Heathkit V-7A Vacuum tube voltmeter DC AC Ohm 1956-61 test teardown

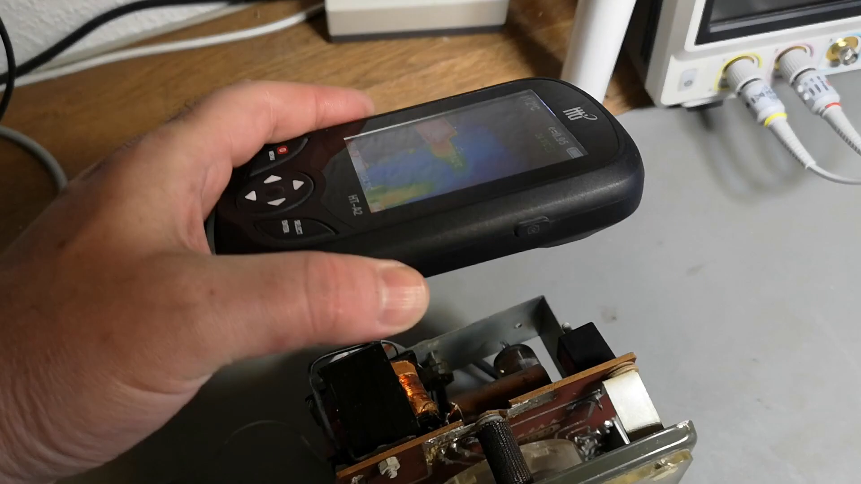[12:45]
problems let's see if we can see that so no that is ice cold the capacitor here
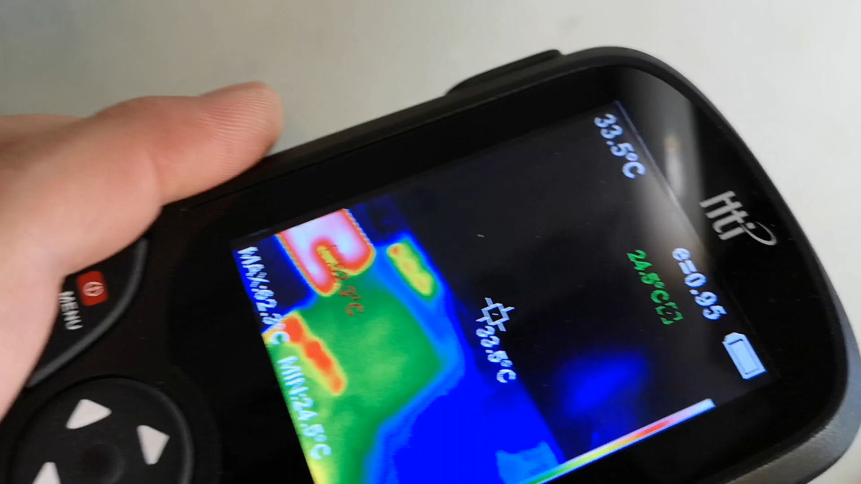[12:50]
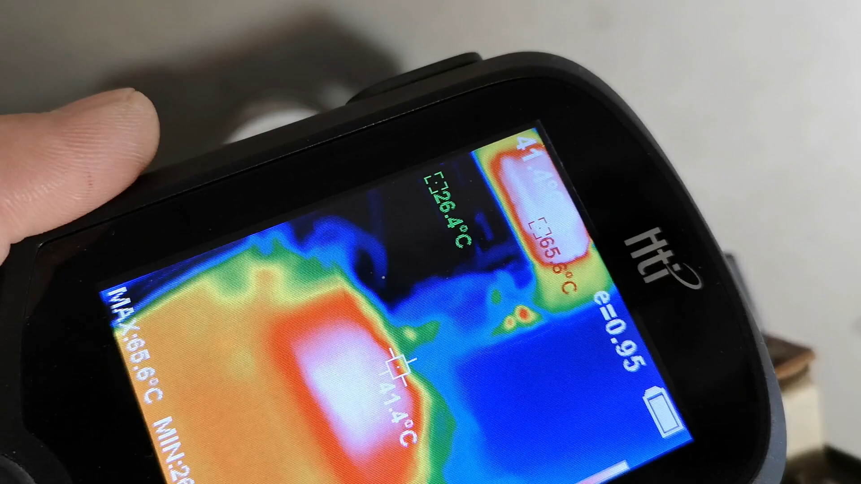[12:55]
On screen: spot 41.4°C
is ice cold the transformer is actually quite warm
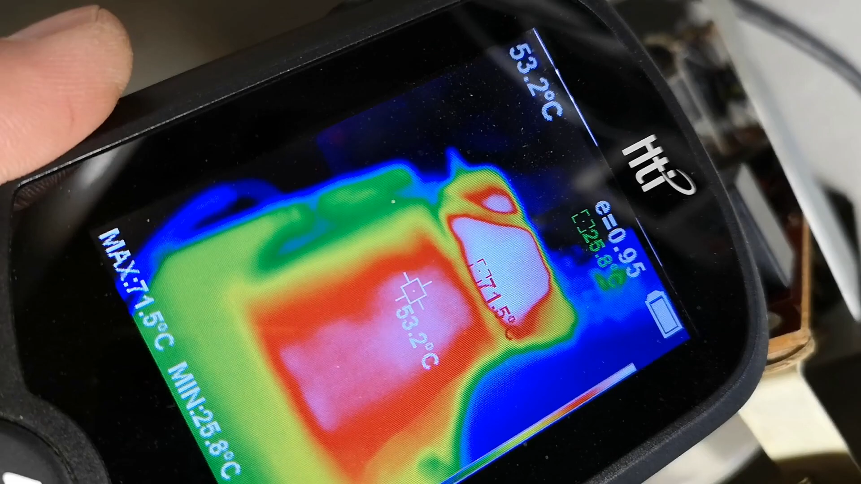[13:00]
On screen: spot 53.2°C, max 71.5°C, min 25.8°C
53 and of course the tube is nice and warm
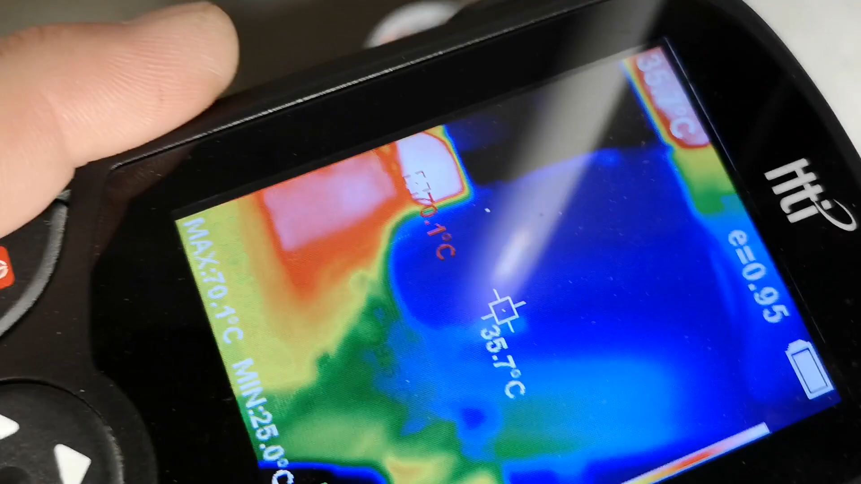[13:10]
On screen: spot 35.7°C, min 25.0°C
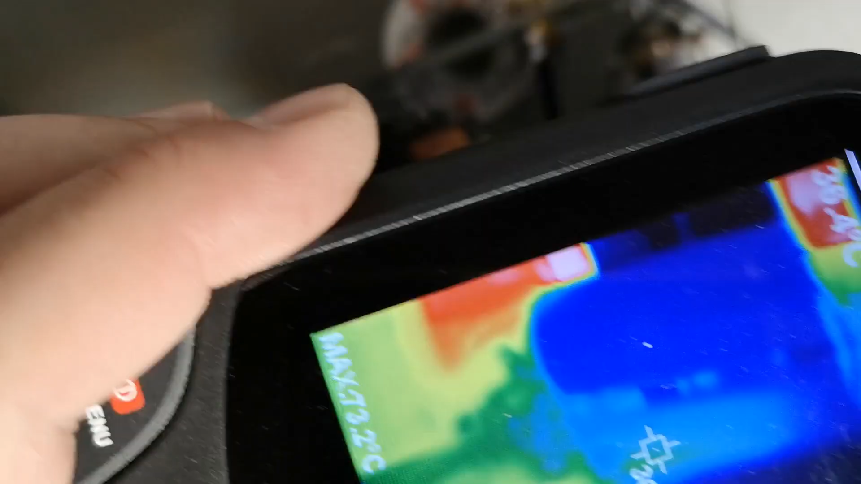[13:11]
and that is is the power on bulb wow 100
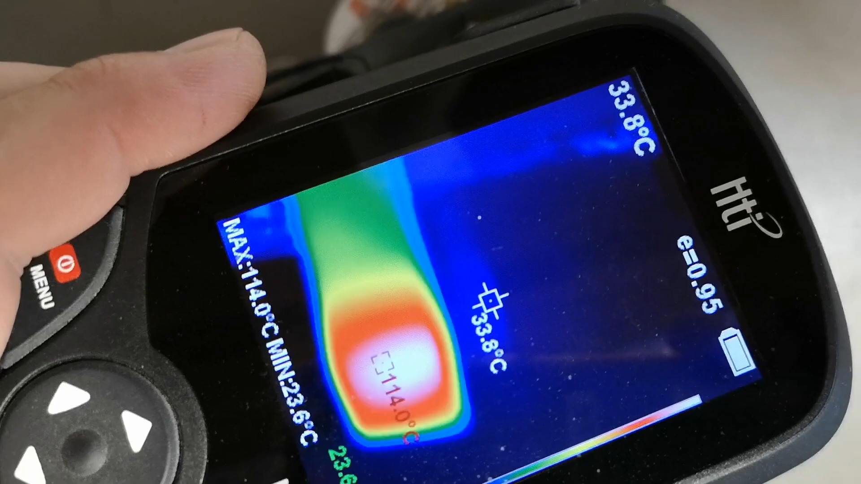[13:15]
On screen: spot 33.8°C, max 114.0°C, min 23.6°C
and something for the is it that really